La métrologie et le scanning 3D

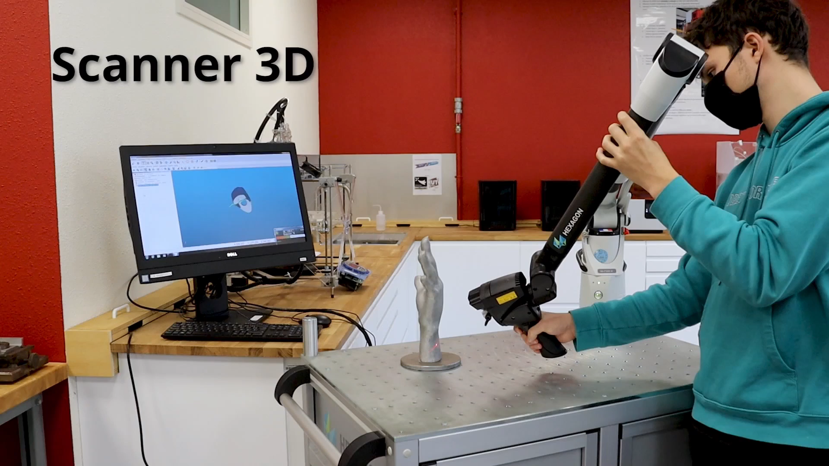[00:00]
Le bras de palpage est utilisé en métrologie pour le contrôle de pièces usinées et également dans le cadre du prototypage rapide. Équipé d'un capteur de scanning 3D, comme c'est le cas sur cette vidéo,
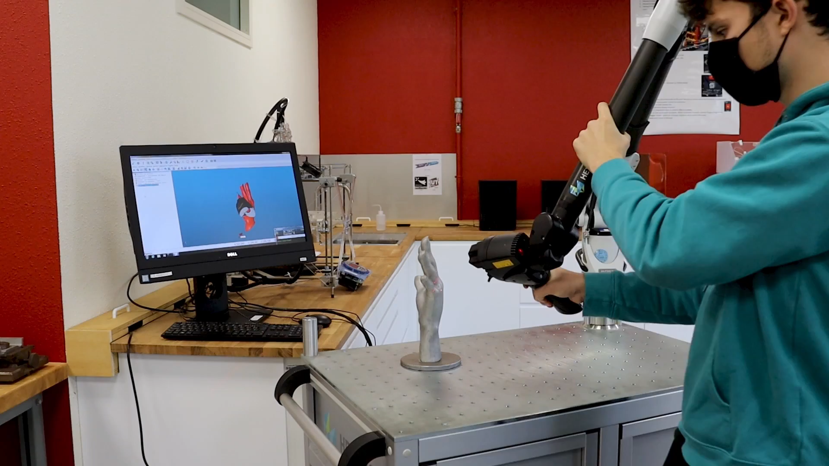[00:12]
cet équipement permet de reconstruire en trois dimensions une pièce avec une précision de l'ordre du dixième de millimètre. Le capteur génère une ligne laser dont le reflet est capté par une caméra.
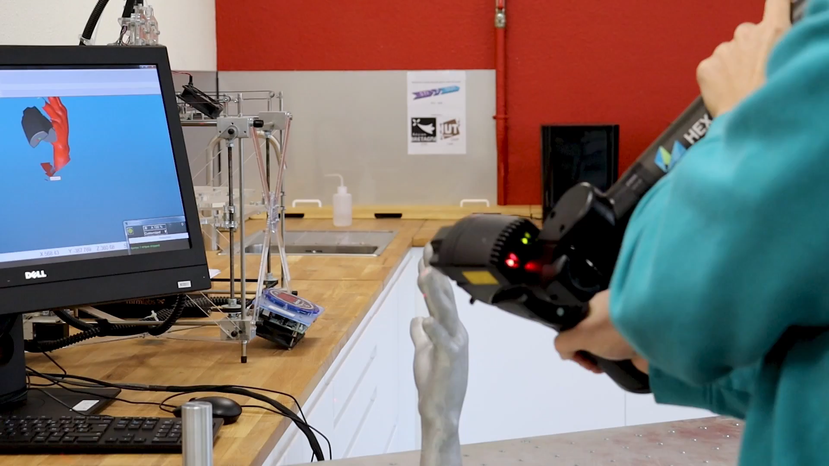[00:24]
La déformation de la ligne laser à la surface de la pièce permet de déduire la distance entre un point de la ligne laser et le bras.